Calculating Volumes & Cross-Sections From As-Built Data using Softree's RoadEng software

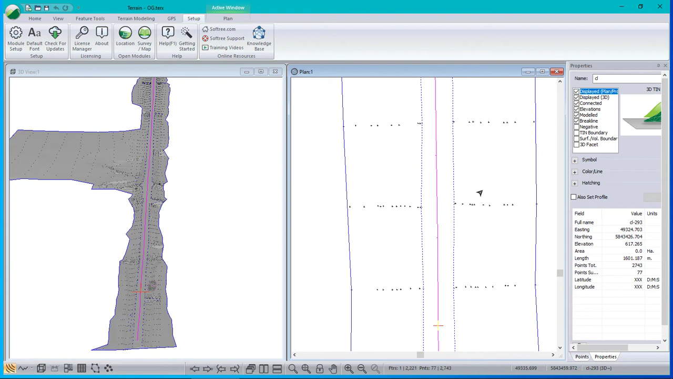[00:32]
And we've got survey information to define the state of the road before any work was done.
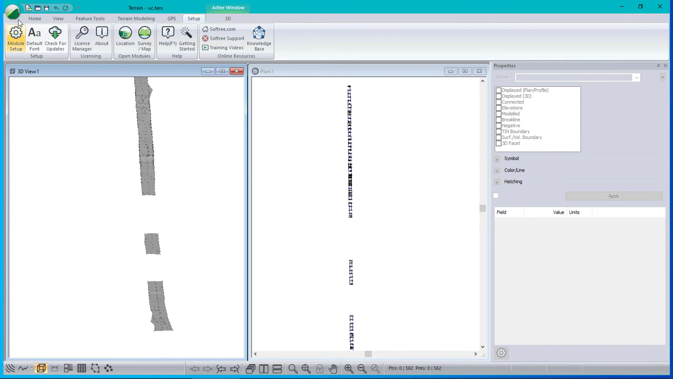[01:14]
And finally the completed road was surveyed and that's in a surface called final.